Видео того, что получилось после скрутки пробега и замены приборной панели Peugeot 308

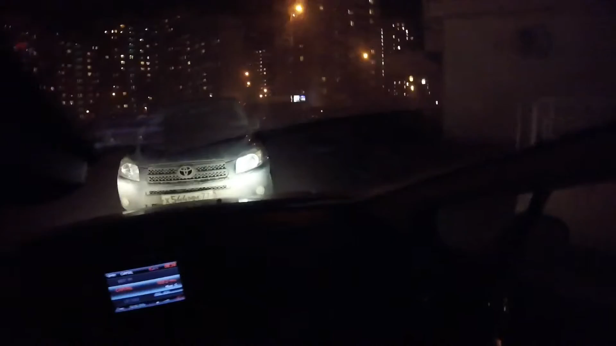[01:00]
надеюсь что будет видно если смотреть сейчас на землю я поворачиваю руль включается подсветка противотуманки поворачиваю руль другую сторону здесь гаснет тут появляется вот соответственно раз погасла включилась принципе не знаю нужно нужна эта штука или не нужна она прикольно ну и приборка поменялась тоже тоже приятно приборка сейчас на насколько у нас на